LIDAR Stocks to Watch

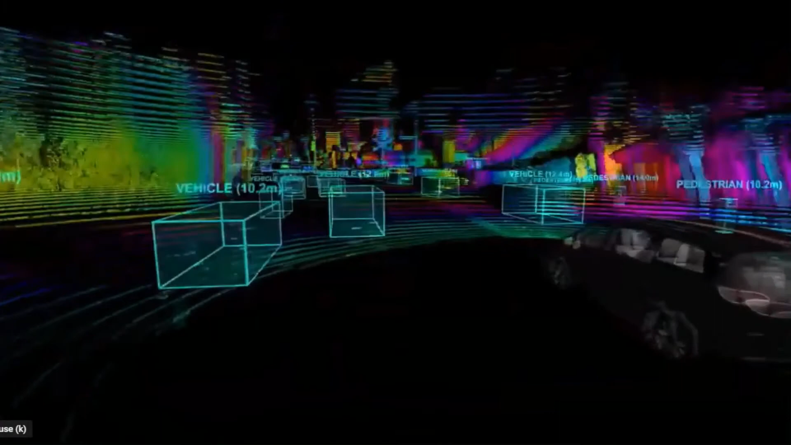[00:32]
lidar is a core component for self-driving cars allows their computers to take 3d
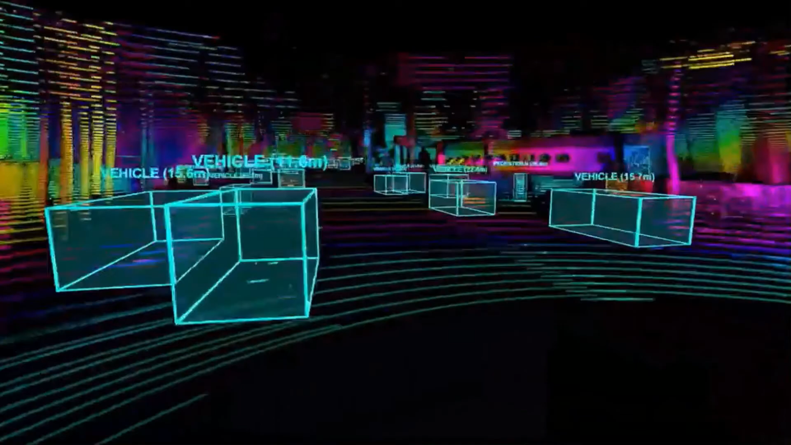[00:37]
image of the world around them this is measured range or
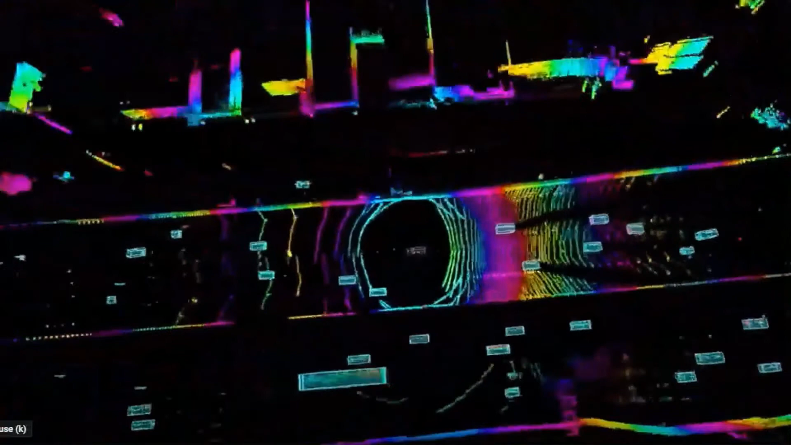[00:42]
velocity of objects using a process that is similar to radar
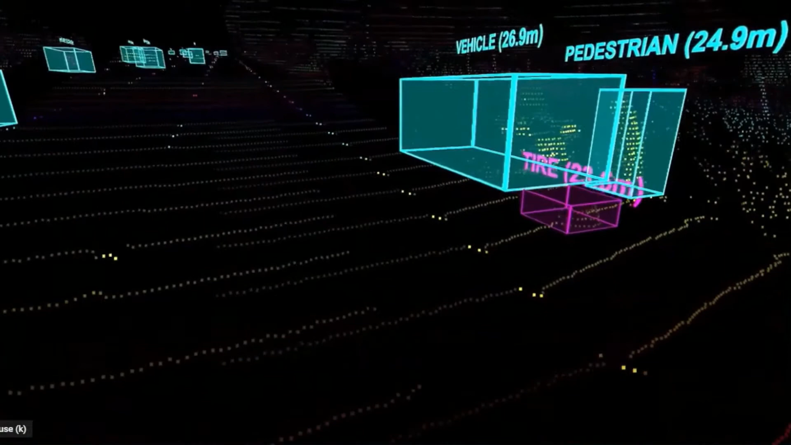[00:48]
they bounce lasers of objects and when the eye